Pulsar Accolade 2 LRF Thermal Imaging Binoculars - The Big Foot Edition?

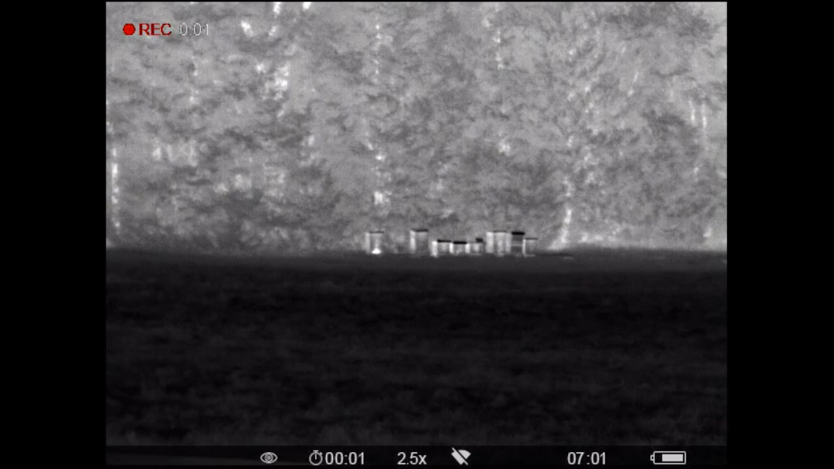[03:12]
which are cool to see because you know all year round beehives have to keep that
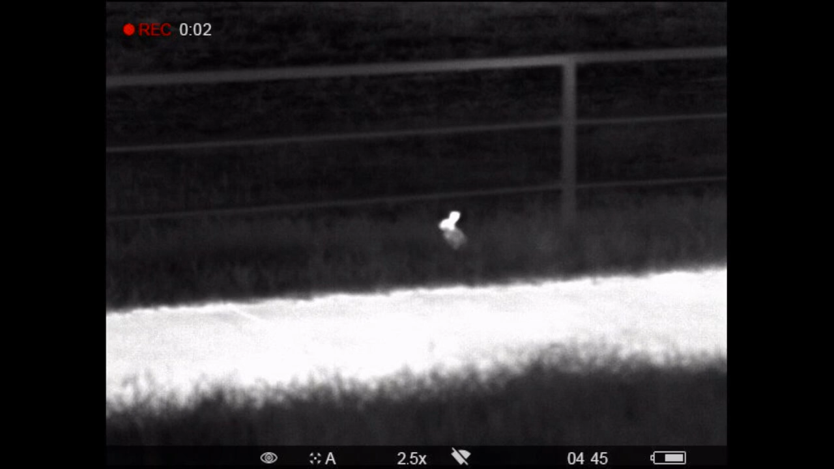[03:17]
stable temperature I've seen bunny rabbits you know I've
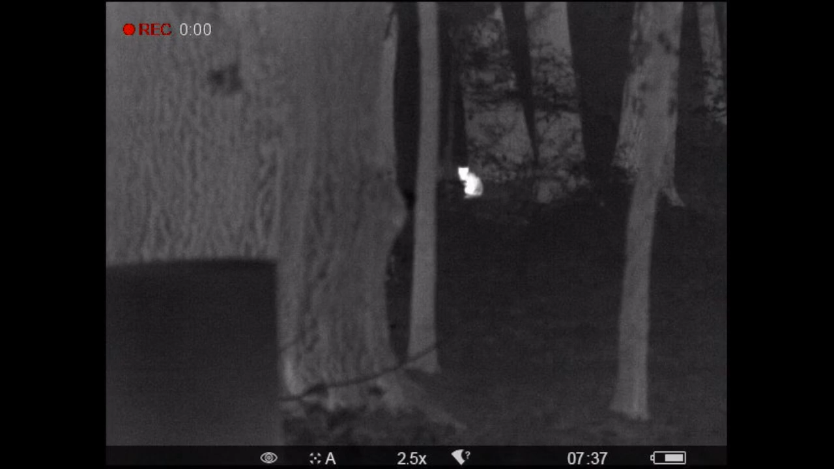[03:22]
seen cats I've seen my chickens I did see a coyote at one point
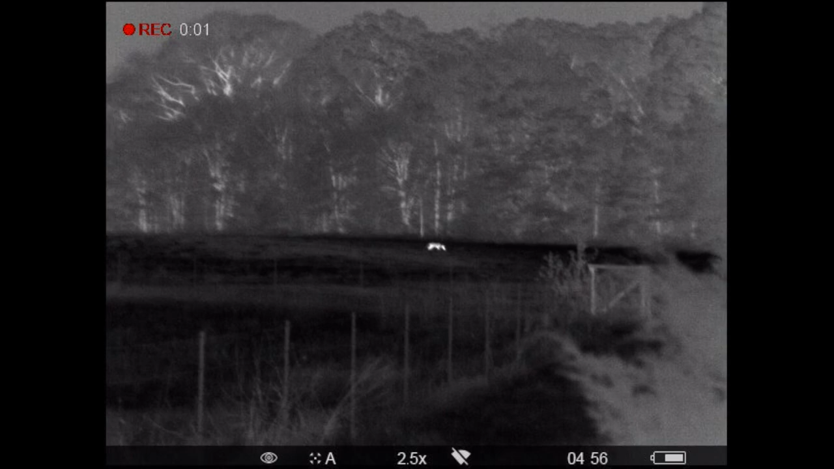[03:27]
and then the next day I went and saw my neighbor's dog running around the field at midnight
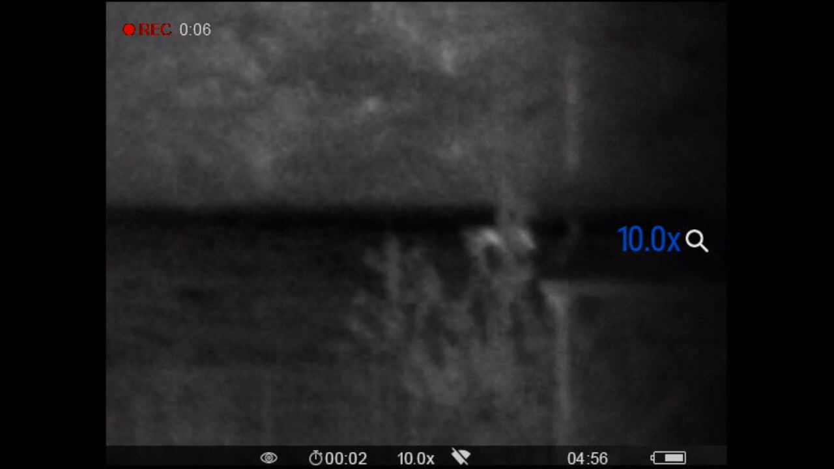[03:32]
which was kind of hard to distinguish between what a coyote is and what a dog is
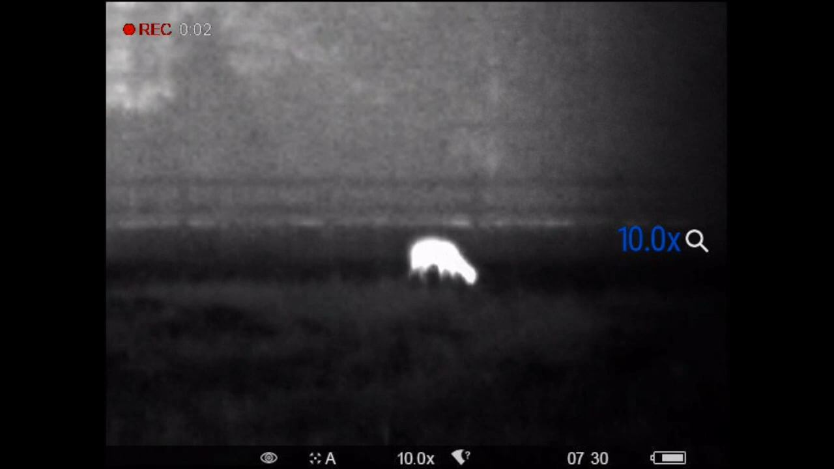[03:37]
but thankfully I had my flashlight out there and I was able to spot crash and said come here
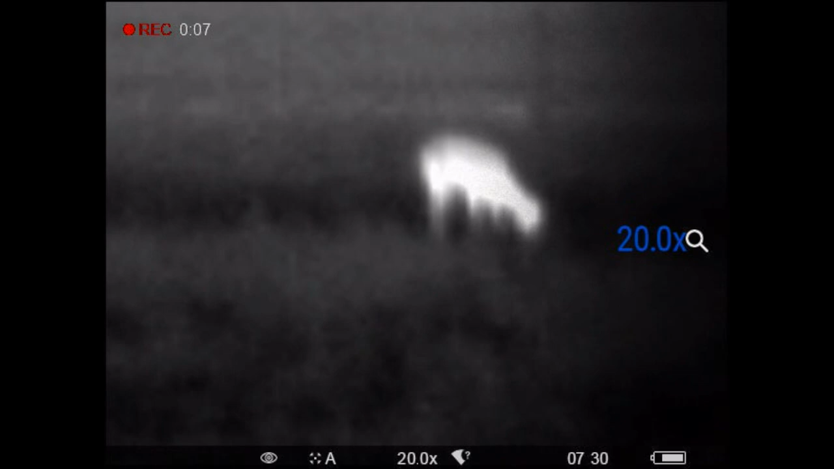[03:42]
and was able to play with the dog for a little bit since he scared away everything else
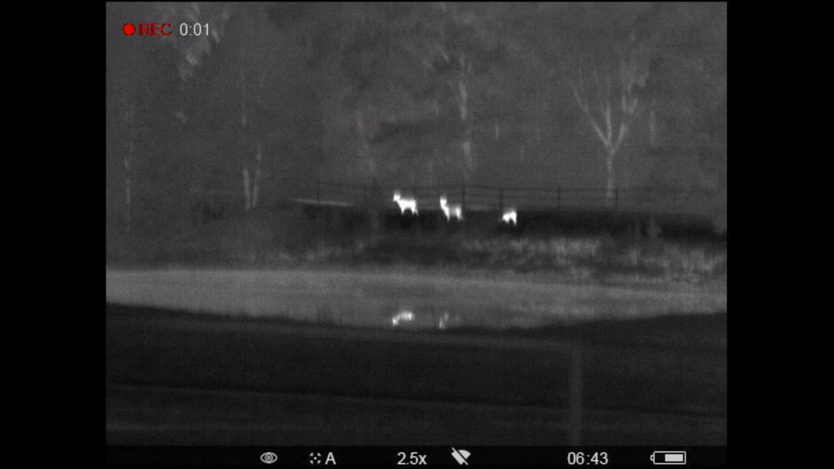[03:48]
we saw deer we saw deer in the trees which is really cool because that's
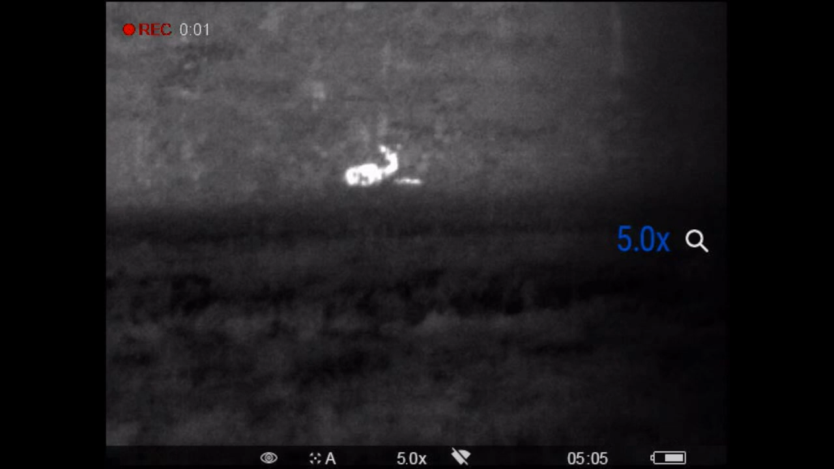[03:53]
something that I talked about and then we saw possibly a possum maybe
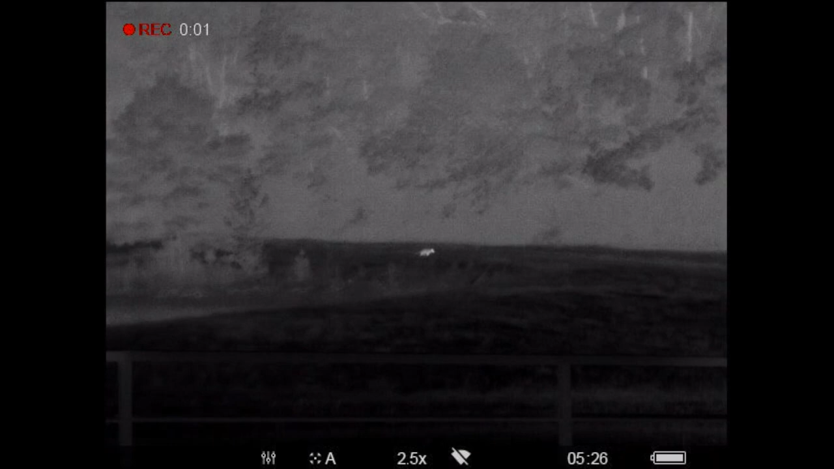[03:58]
a trash panda not really sure exactly what it is to me it looks like a possum but other people
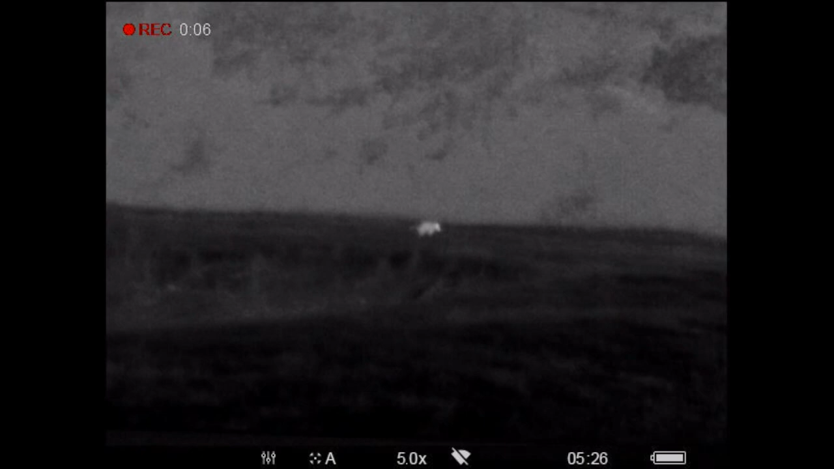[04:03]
say oh yeah that's a raccoon and then last but not least this is pretty cool
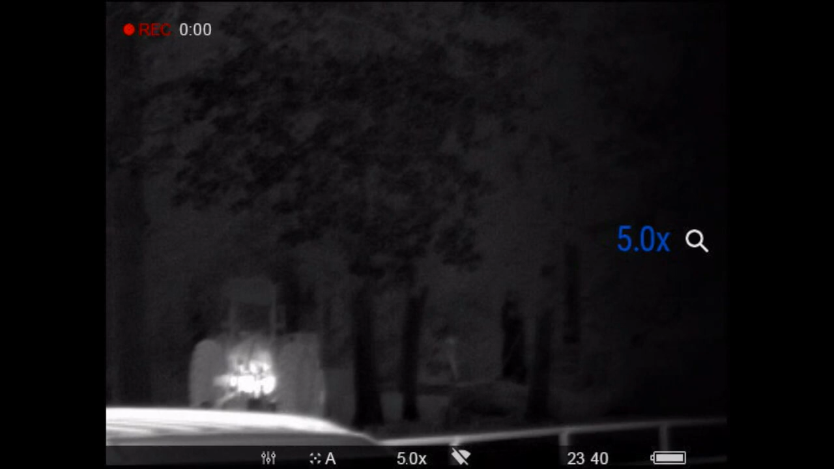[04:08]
I filmed this during the day this was my father working on his tractor he was off in
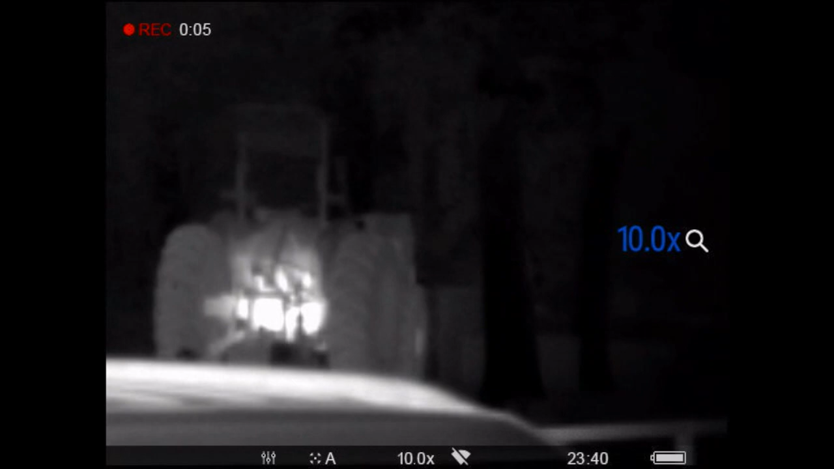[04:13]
the woods about 150 yards away from us so you can see the heat of the tractor as well as him moving around
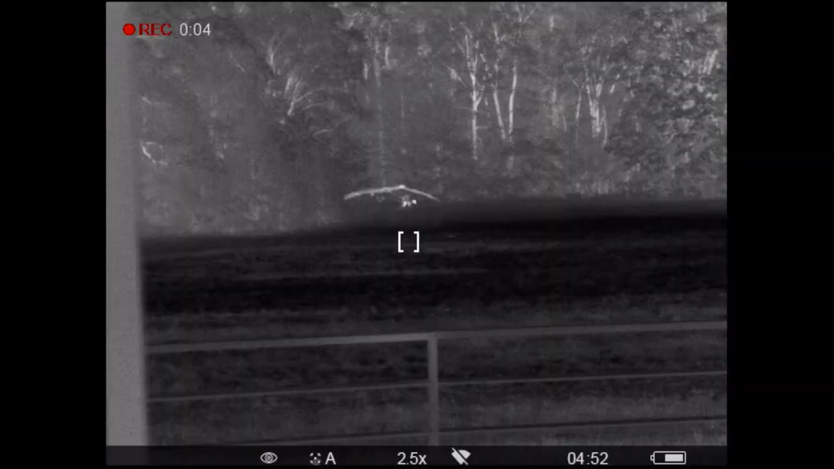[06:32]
that hottest point it's going to lock in on that
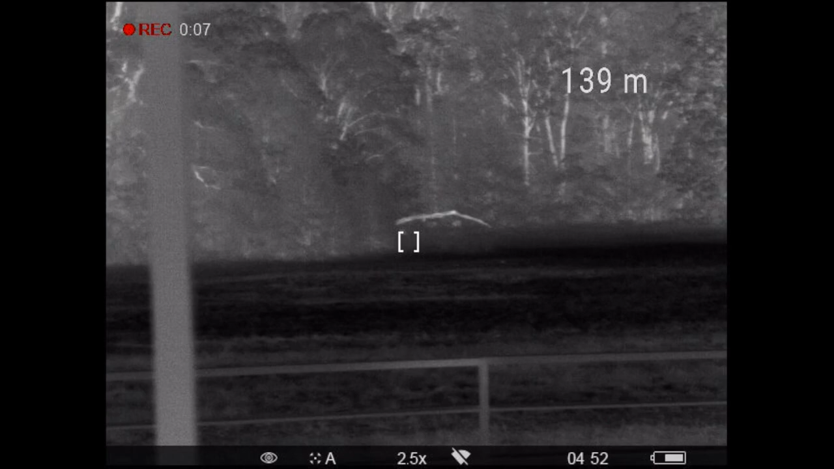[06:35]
you're gonna press your your range finder as you'll see in this video and then it will tell you exactly how far in meters now that you can adjust your rifle and